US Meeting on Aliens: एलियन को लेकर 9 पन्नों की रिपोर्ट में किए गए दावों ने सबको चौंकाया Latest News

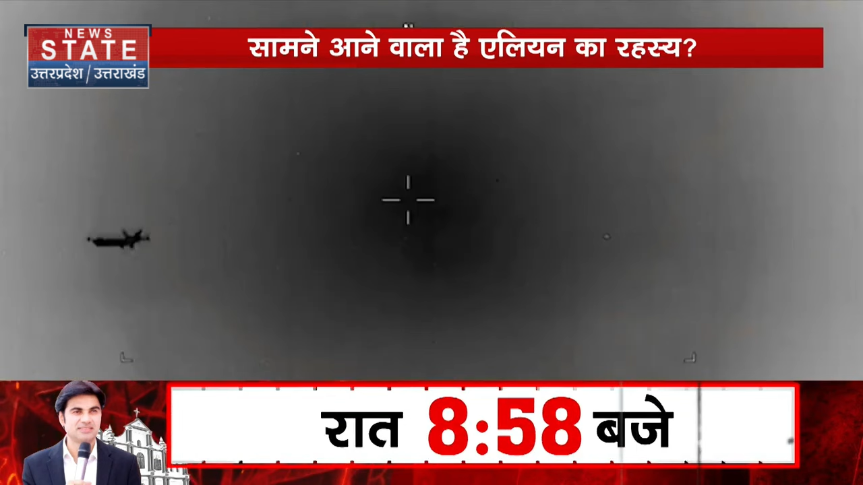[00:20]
हवा में उड़ते विमान के करीब से गुजरता कथित गोला का व्यान क्या ये यूएफो है
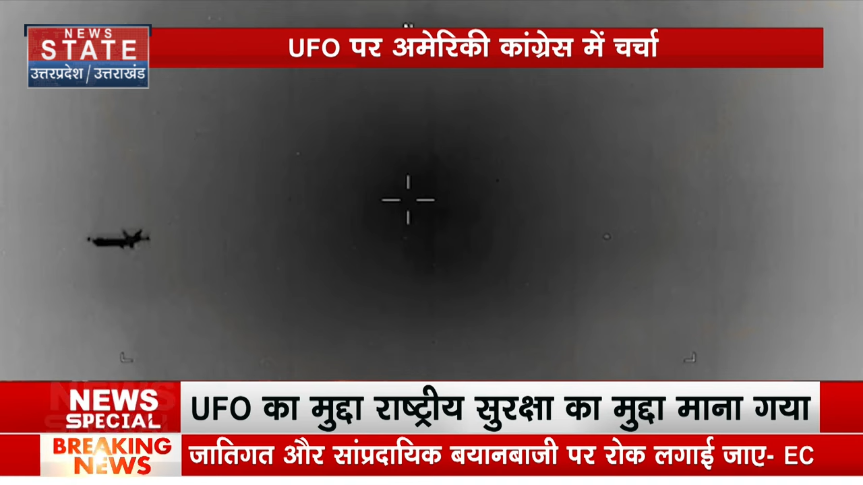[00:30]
मध्यपूर्व में अमारे की बेस पर घूमता कथित गोला क्या ये कोई परग्रही यान है
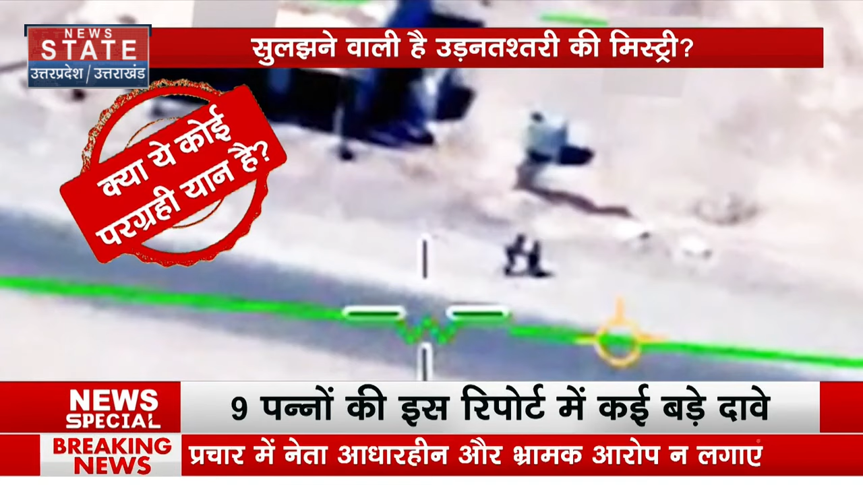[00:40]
इन सवालों की वजह है अमारे की कॉंग्रेस के सदस्यों की 13 नमंबर को हुई हाउस ओवरसाइट कमीटी की बैठक जिसमें यूएफो के अस्तत्व को लेकर एहम मीटिंग की गई